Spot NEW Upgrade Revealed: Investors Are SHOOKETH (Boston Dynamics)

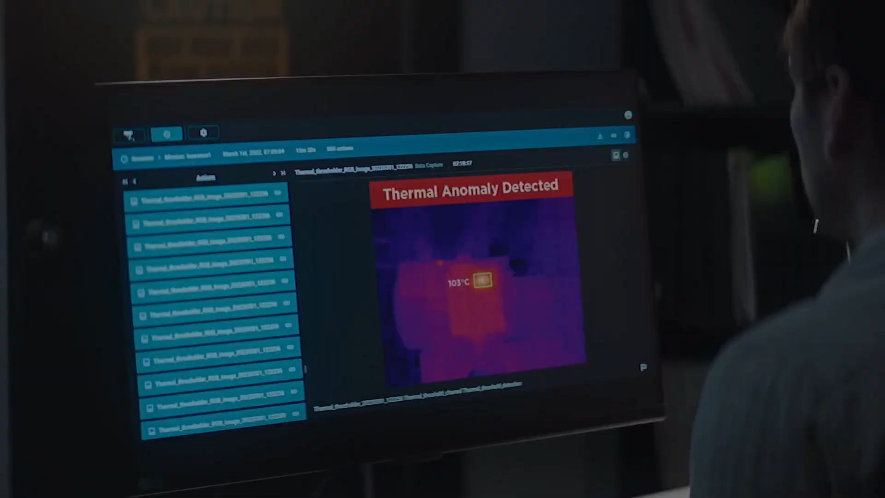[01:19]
On screen: spot 103°C
Two, sensing and autonomy. This means that Spot needs to be able to identify its physical environment and accurately sense the objects,
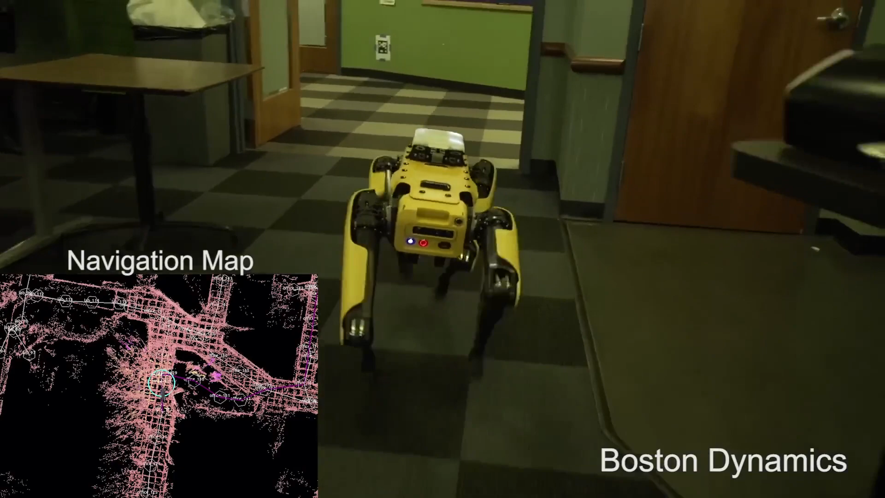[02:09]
Although Spot is equipped with hundreds of features, the robot was primarily designed as an inspection robot.
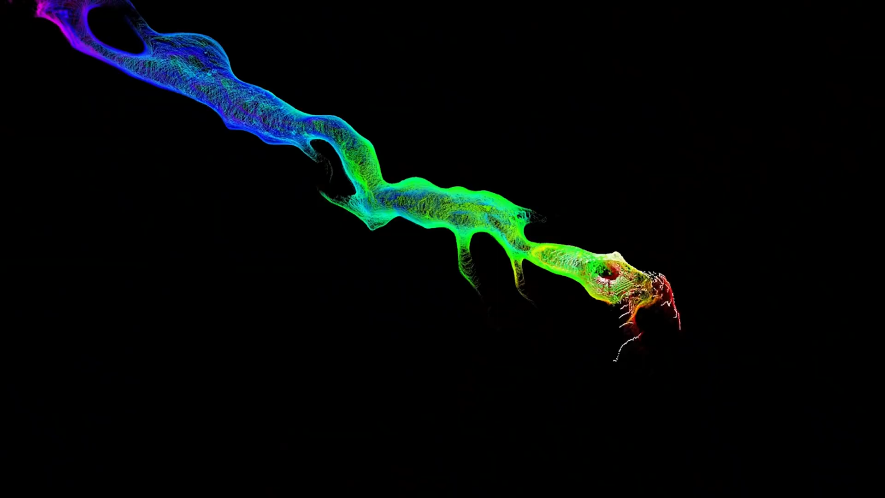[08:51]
relaying valuable data back to the engineers while simultaneously making a 3D map of the tunnel it was navigating. If the first robot found anything interesting,